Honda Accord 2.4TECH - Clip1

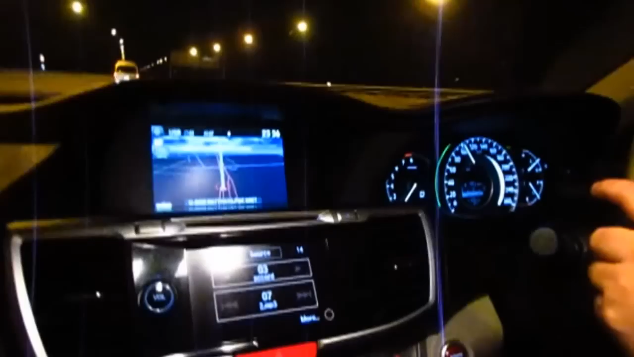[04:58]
CMBS นะครับสมมติว่าผมจะตั้งไว้ที่
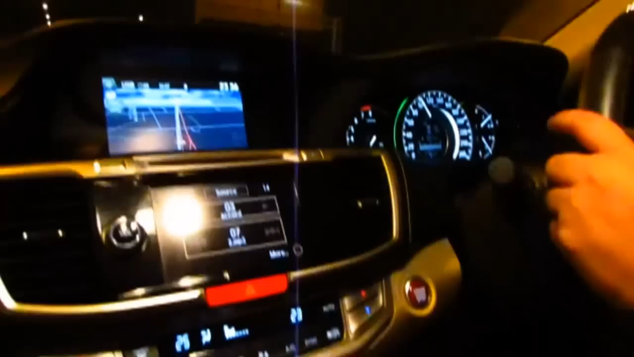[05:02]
100กิโลเมตรต่อชั่วโมงแล้วก็เดี๋ยวนะฮะผมตั้งระยะห่างไว้ที่ประมาณนี้นะครับ เซฟๆหน่อย
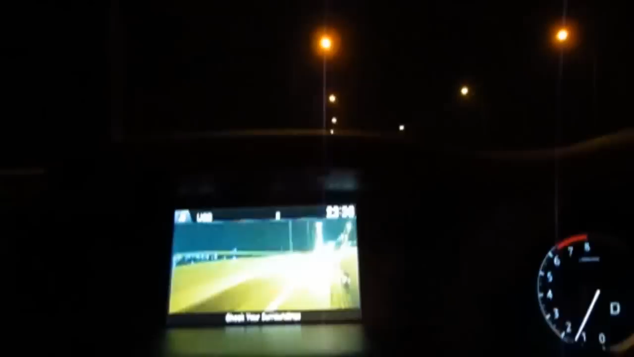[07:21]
ก็จะเปิดให้คุณต่อเนื่องยา วๆพวกชอบมุดลงเลนซ้ายนะฮะมีประโยชน ์นะ
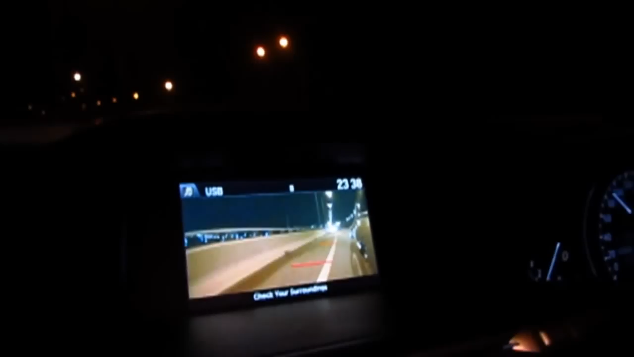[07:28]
ครับแล้วรถคันนี้เนี่ยสมมุติว่าคุณไม่ได้ตั้งความเร็วไว้ที่